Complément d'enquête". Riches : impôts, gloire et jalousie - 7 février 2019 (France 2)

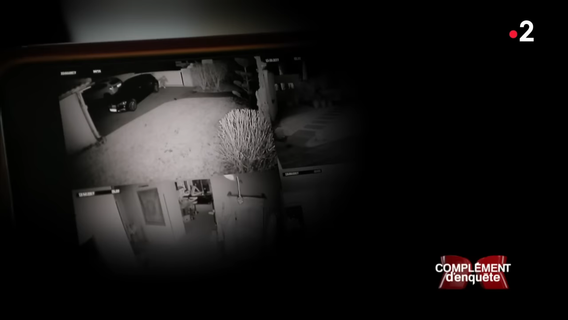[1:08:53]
Le couple est réveillé par une première alarme. Ils se barricadent dans la chambre à coucher, les yeux rivés sur ces images. Deux autres alarmes se déclenchent. Les voleurs prennent la fuite.